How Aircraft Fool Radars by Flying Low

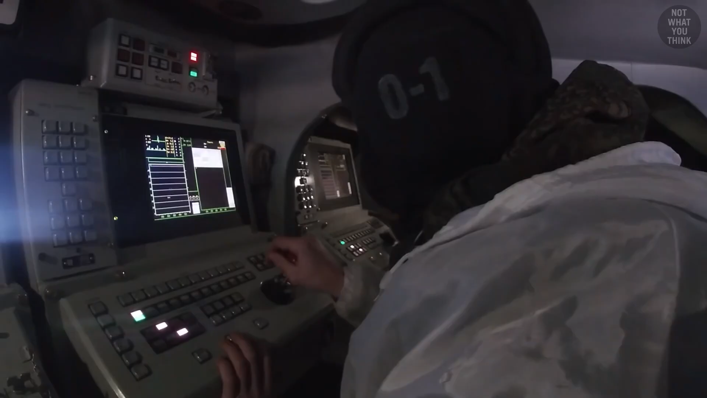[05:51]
Then there is ground clutter, a phenomenon where trees,
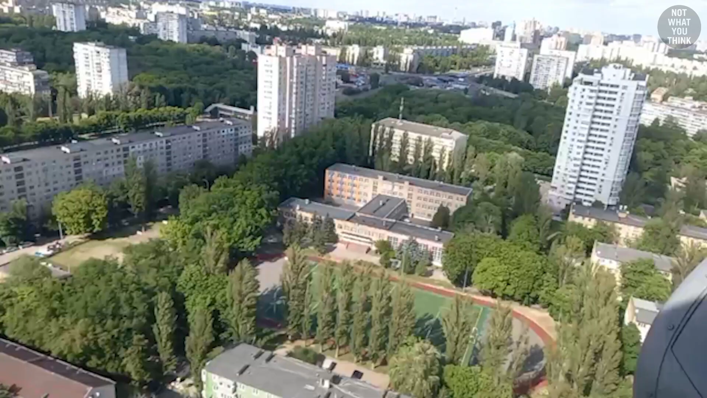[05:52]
buildings, power lines, and other objects on the ground reflect back the radar signal.
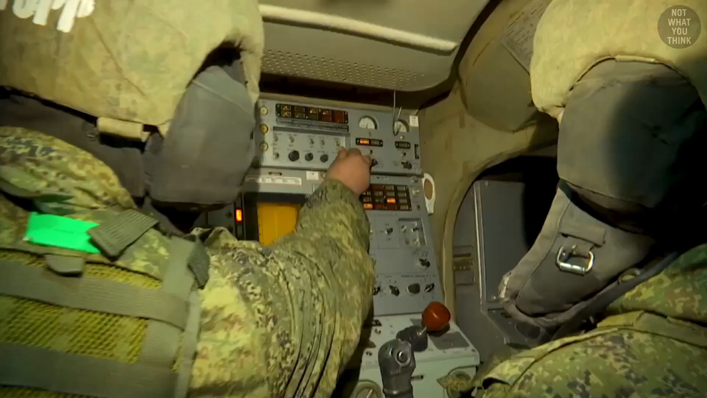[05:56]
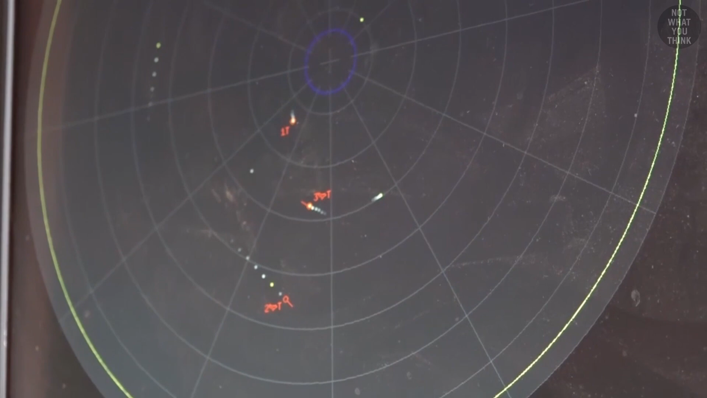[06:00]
This can make it quite difficult for radars, whether they are on the ground or in the air,
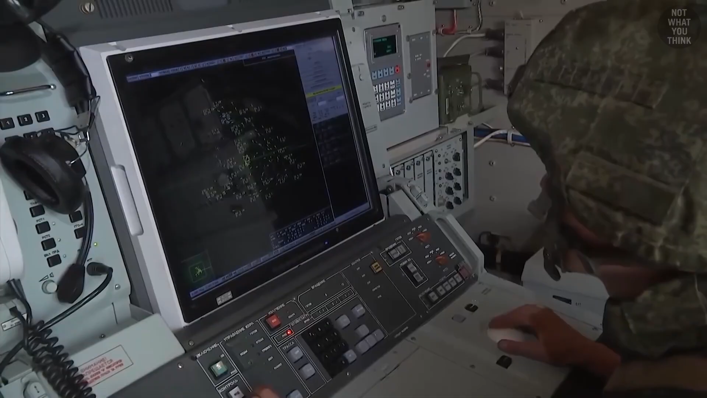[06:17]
Modern radars are able to filter out fixed targets and focus on moving targets.